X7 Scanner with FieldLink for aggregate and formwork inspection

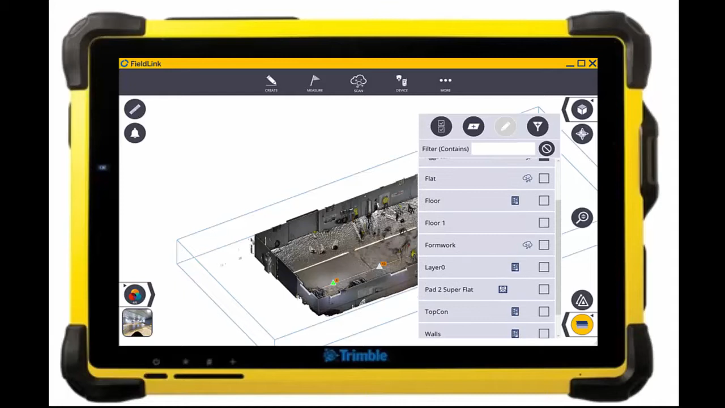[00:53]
By turning on just the aggregate scans as well as the top of concrete I will be able to compare with the inspection feature in version 5.8 of FieldLink to show me and colorize those scan points for the distance they